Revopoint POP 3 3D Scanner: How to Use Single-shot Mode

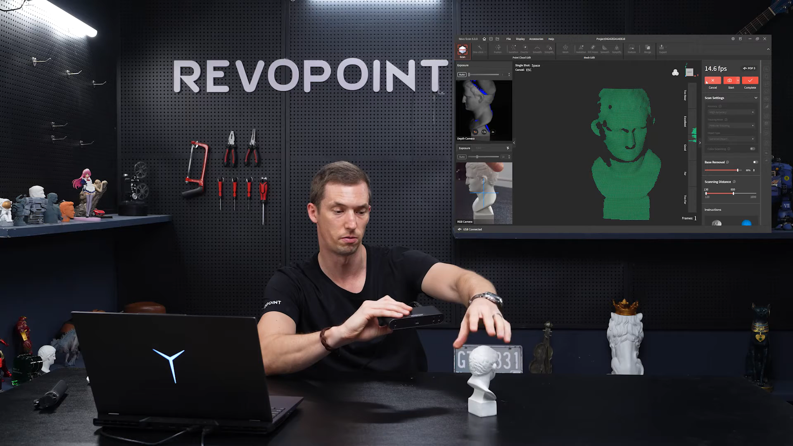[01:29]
a full quarter turn this is an issue alignment error because you always want to at least catch 35 to 50 percent of the previous point clouds so that's something important to keep in mind so don't turn
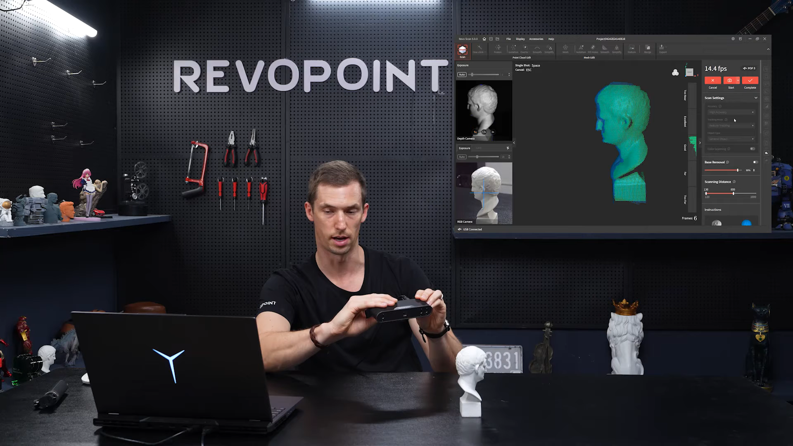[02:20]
and I'm just snapping the shots on the back of the scanner because you have an option you of course could keep your hand on the mouse or the computer and directly snap on the desktop itself but it's definitely more convenient just pressing here
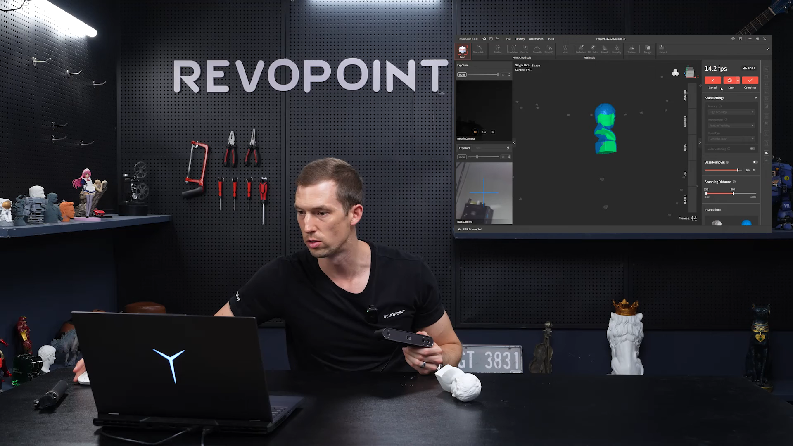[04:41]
let's just complete that so even before editing it as you can see it's a very complete scan so basic things to keep in mind again just a quick review number one make sure you at least always capture if it's a completely new area you're going to at least 35 to 50 percent of the previous point clouds so smaller turns don't do a full quarter turn right off the bat that's